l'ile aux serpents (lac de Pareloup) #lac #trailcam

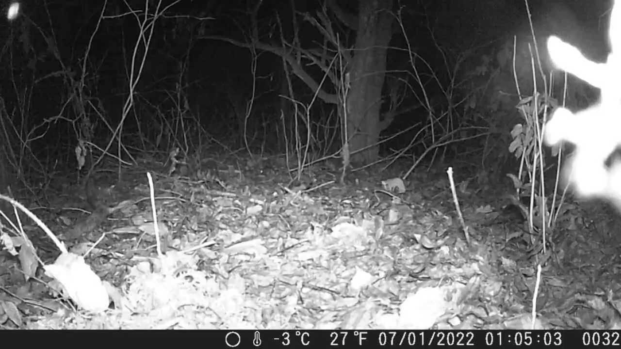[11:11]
là suivant la flèche je pensais que c'était une personne qui éclairait avec une pile électrique pendant la nuit et au bout de l'autre flèche une petite souris qui bouge pas comme si elle était effrayée par cette lumière ou ce raflé je sais pas trop ce que c'était là deux petites souris maintenant